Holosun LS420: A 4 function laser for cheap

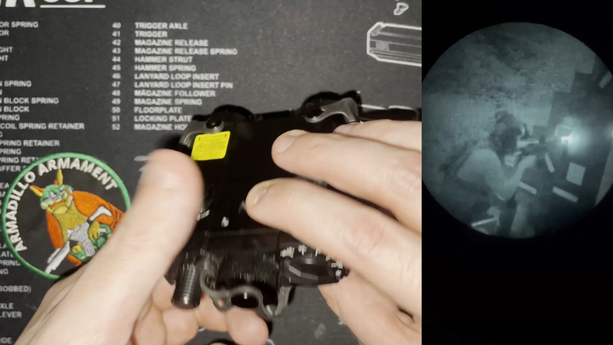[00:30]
and then finally a white light like shown here. And that makes this quite an interesting unit.